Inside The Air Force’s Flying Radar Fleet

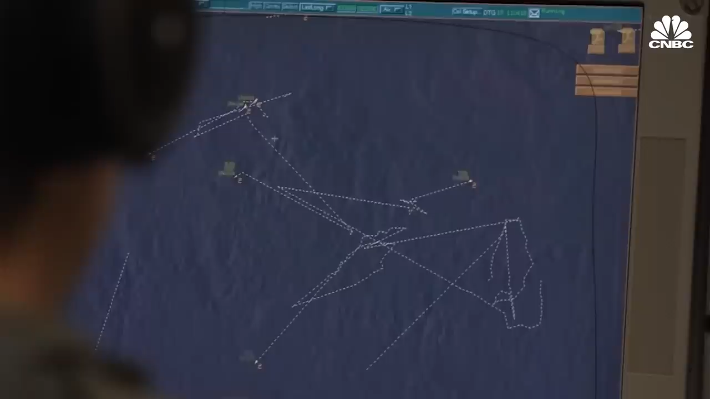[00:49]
Airborne early warning uses active and passive sensors such as radar and emitter sensing to create a picture of the battlefield which can be used to make crucial decisions.